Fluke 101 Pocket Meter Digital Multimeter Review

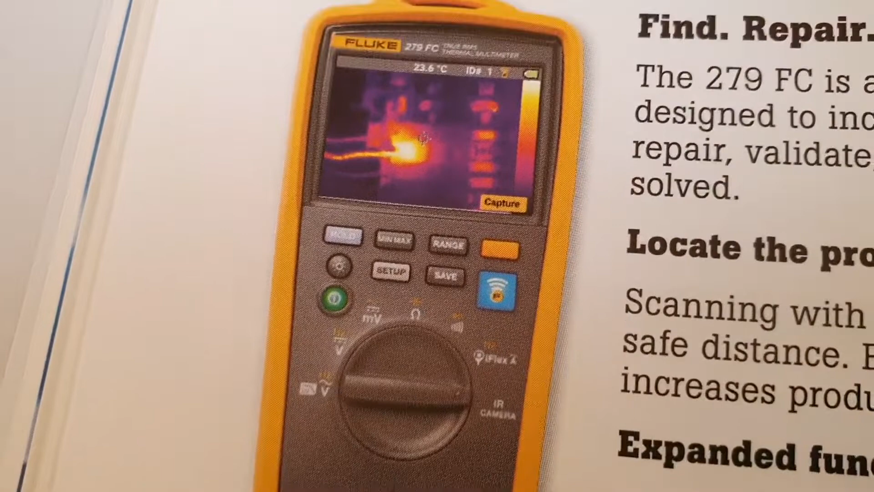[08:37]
On screen: spot 23.6°C
resistor continuity I think it's current
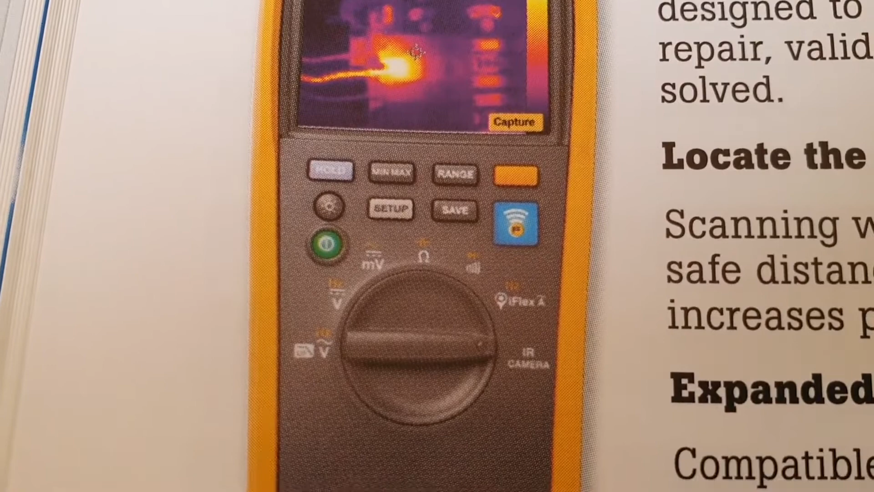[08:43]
and infrared camera so it got setup you see so cool setup safe and much more